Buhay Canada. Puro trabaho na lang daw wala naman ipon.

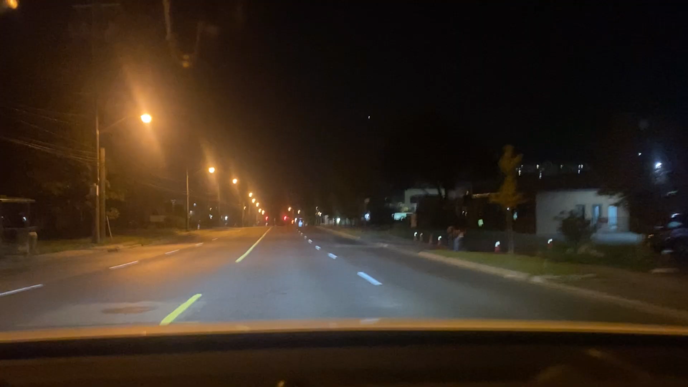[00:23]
Umaga ng Sabado ng madaling araw mga ka-Cubes, so bali ito, papasok tayo sa ating full-time job, so bali pupunta muna tayo ng Team Hortons, bibili tayo ng bao natin, kita nyo maaga pa talaga, dahil wala pa sa sakyan sa daan,